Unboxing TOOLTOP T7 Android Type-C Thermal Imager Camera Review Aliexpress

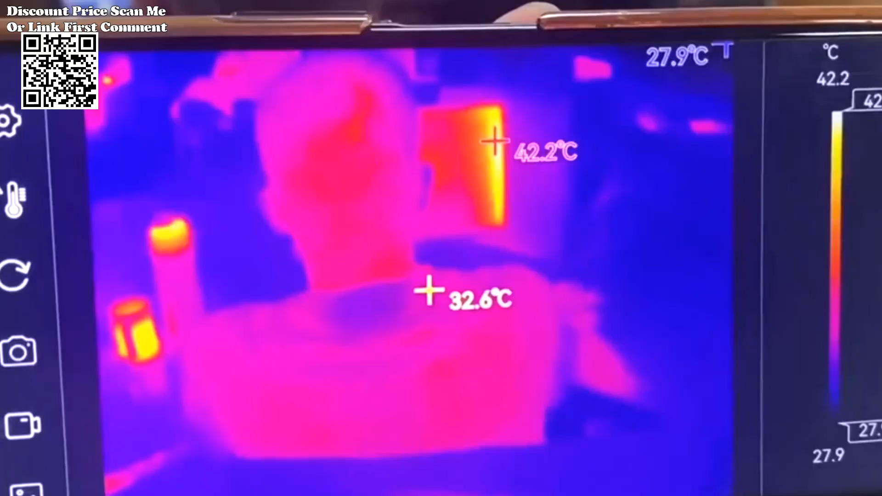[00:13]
On screen: spot 32.6°C, max 42.2°C
The Tooltop T7 Android Type-C Thermal Imager,
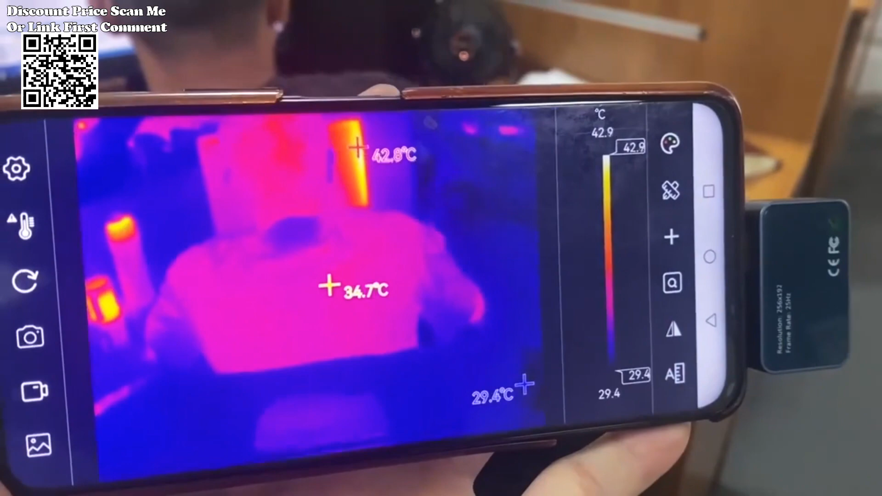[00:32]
On screen: spot 34.7°C, min 29.4°C, scale top 42.9°C, scale bottom 29.4°C
At the core of the Tooltop T7 Thermal Imager lies a high-quality optical lens paired with a
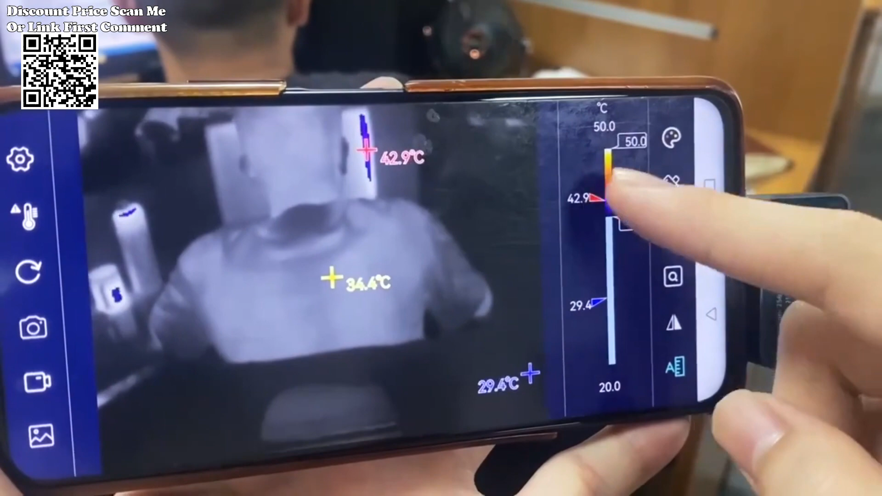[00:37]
On screen: spot 34.4°C, max 42.9°C, min 29.4°C
256x192 high-resolution infrared sensor.
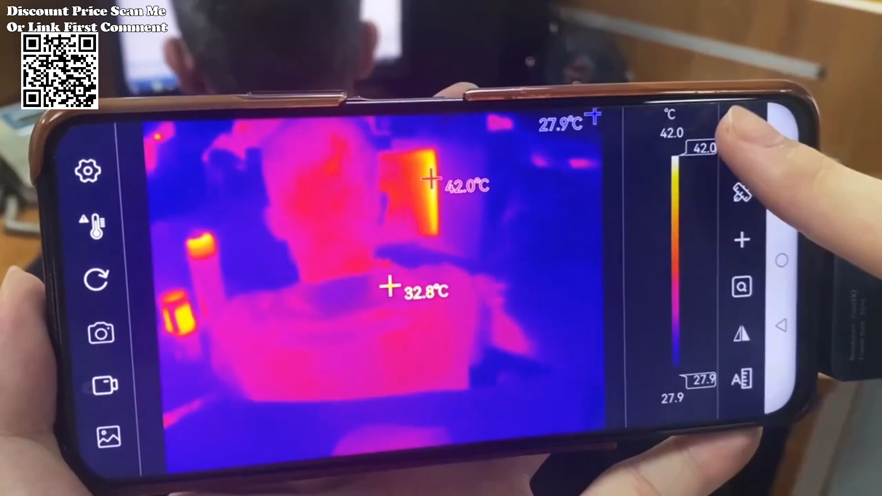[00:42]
On screen: spot 32.8°C, max 42.0°C, scale top 42.0°C, scale bottom 27.9°C
This combination ensures exceptional imaging quality, allowing users to capture clear and detailed thermal images with ease.
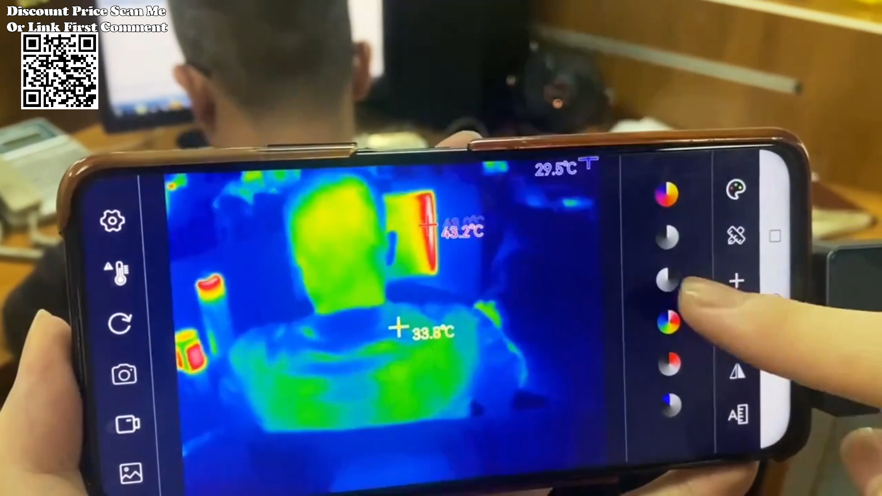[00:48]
With a high frame rate of 25 Hz, the Tooltop T7 delivers smooth and lag-free imaging,
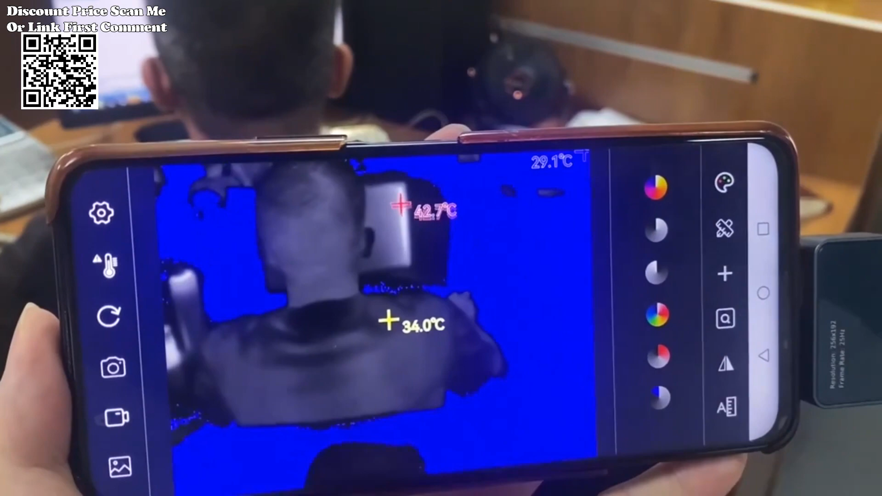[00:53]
On screen: max 42.7°C
providing users with a seamless experience during inspections and analysis.
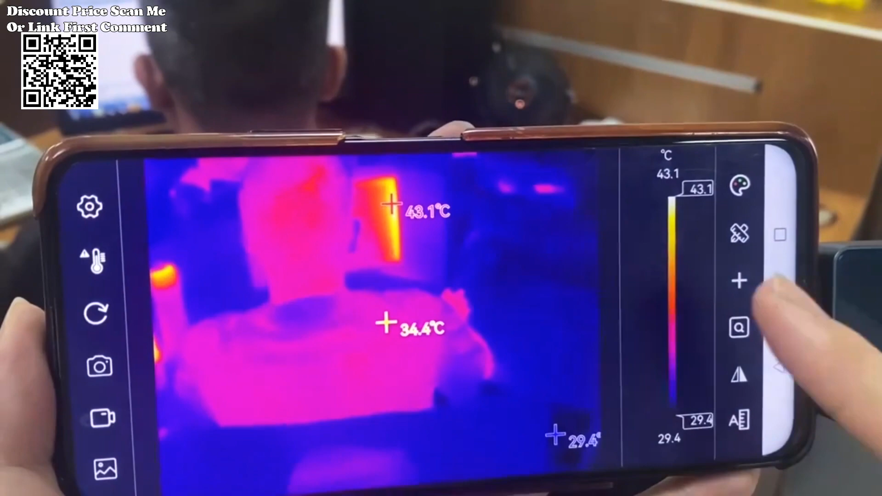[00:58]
On screen: spot 34.4°C, max 43.1°C, scale top 43.1°C, scale bottom 29.4°C
One of the standout features of the Tooltop T7 is its seamless integration with mobile devices through a dedicated app.
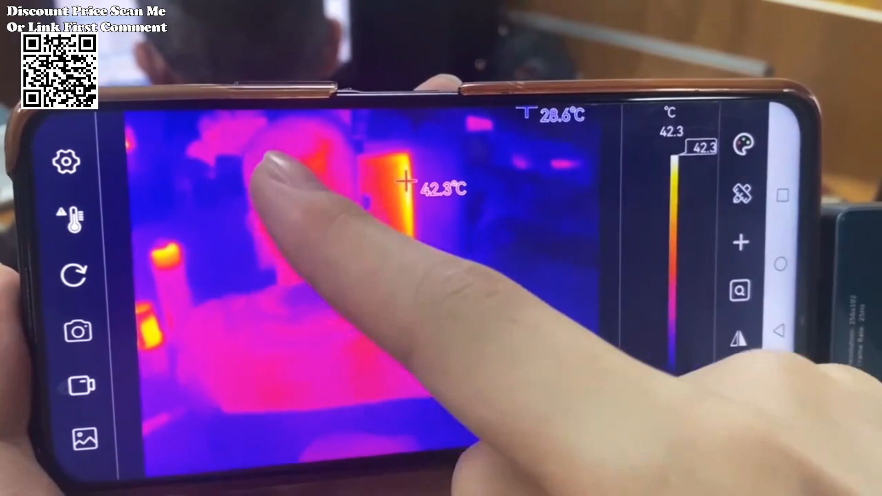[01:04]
Compatible with Android devices featuring a Type-C port,
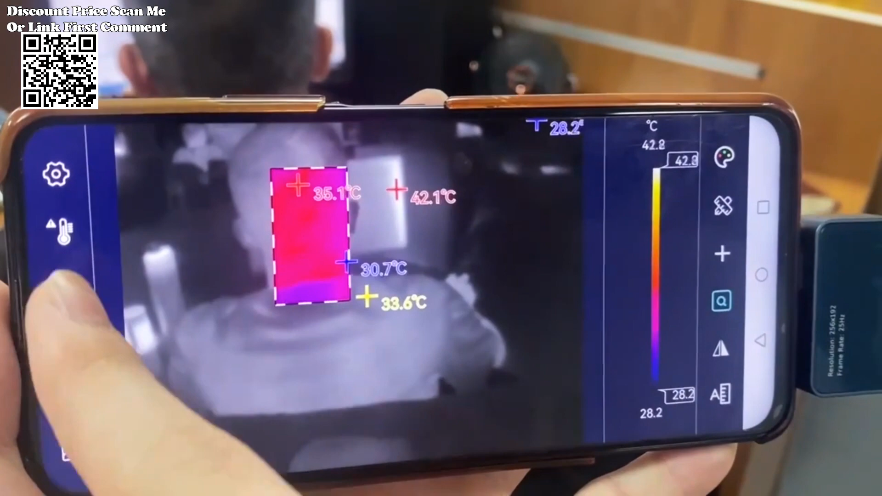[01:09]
On screen: scale top 42.8°C, scale bottom 28.2°C
the Thermal Imager enables users to leverage the power of their smartphones or tablets for thermal imaging tasks.
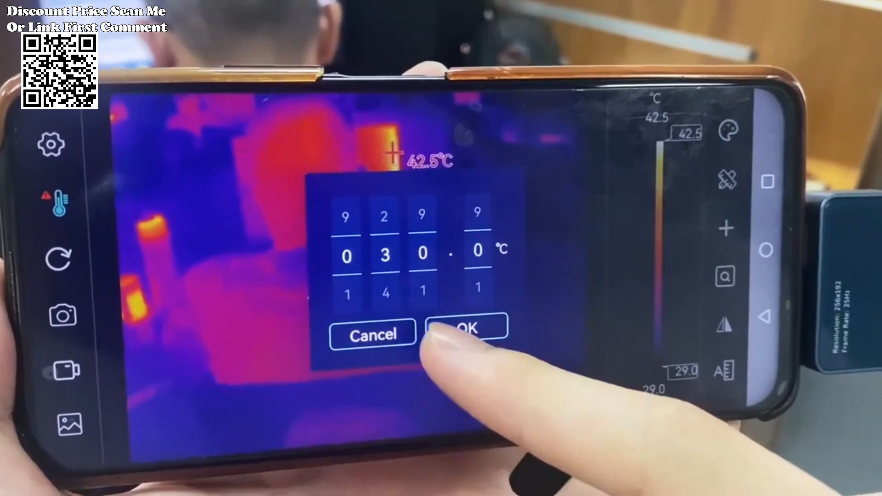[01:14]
On screen: scale top 42.5°C, scale bottom 29.0°C
The mobile app facilitates effortless image capture, video recording, and storage directly to the device's photo album,
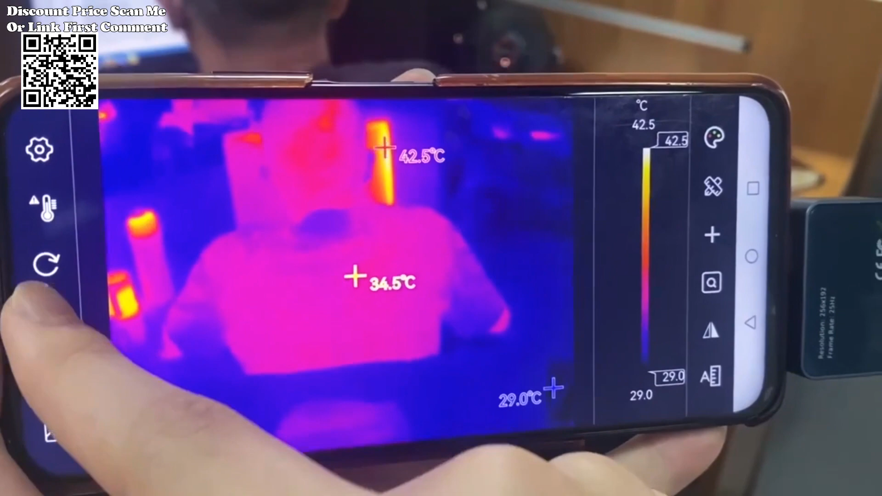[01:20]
On screen: spot 34.5°C, max 42.5°C, scale top 42.5°C, scale bottom 29.0°C
empowering professionals to conduct thermal analysis anytime, anywhere. Equipped with a suite of advanced analysis tools, the Tooltop T7 enables users to perform